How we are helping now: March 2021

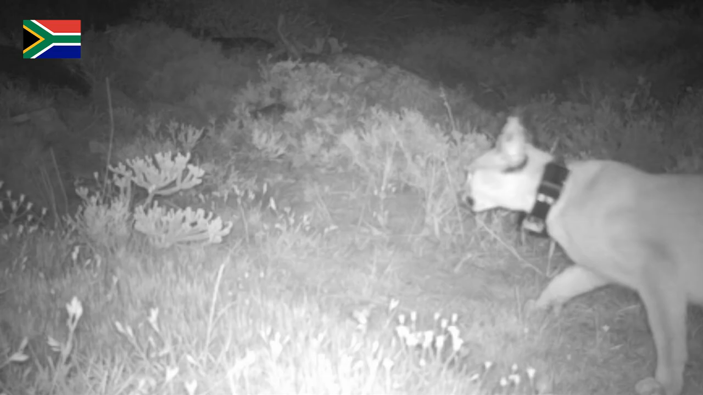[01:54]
caracals are nocturnal and the area where they cling to their